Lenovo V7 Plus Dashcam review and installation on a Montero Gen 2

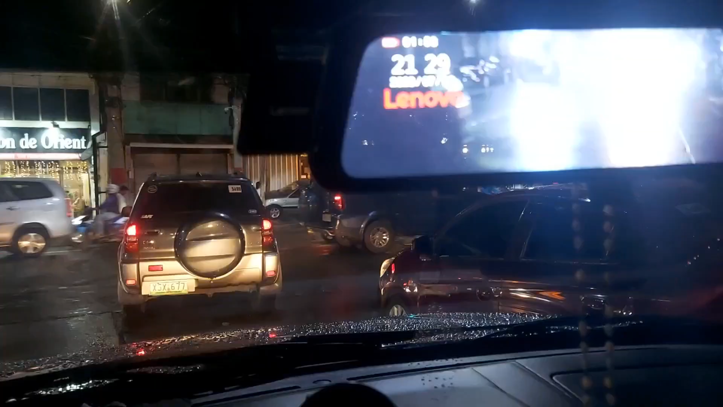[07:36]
Laban niya mawala Ayan Ah Testing natin Sa gabi Medyo malinaw sya
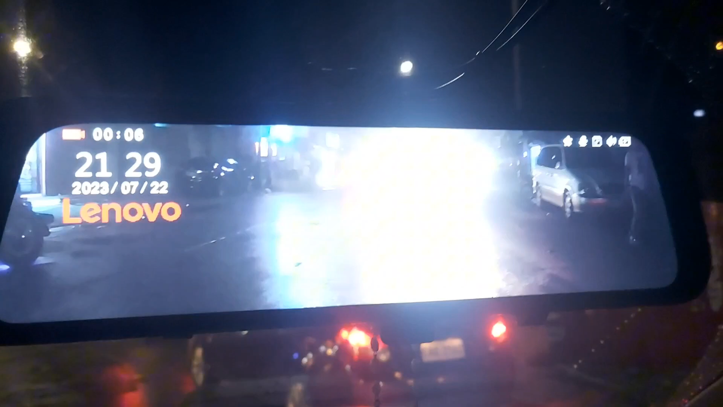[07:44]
Tapos yung mga Ah Ilaw nang susap dyan Ayan Ito jeep kasi ito eh Kaya Sabog talaga yung ilaw nyan Pero yung may mga Huwa ka mga ito Ijawa mo lang Ayan Pero yung mga sasakyan na Yan Tulad ng motor
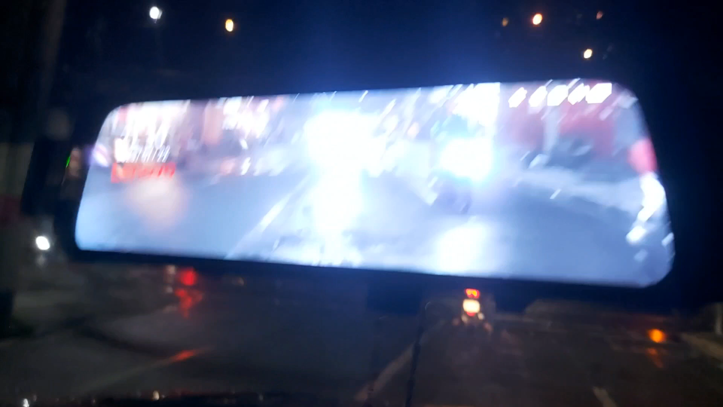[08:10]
Hindi sya Nakakasilaw dun sa buong camera Ayan Maganda sya sa gabi Ito jeep na naman yan Bulag Ay hindi pala Lakas Nakangat yung ilaw Ayan Pero sa gabi malinaw sya Ang ganda yung kuha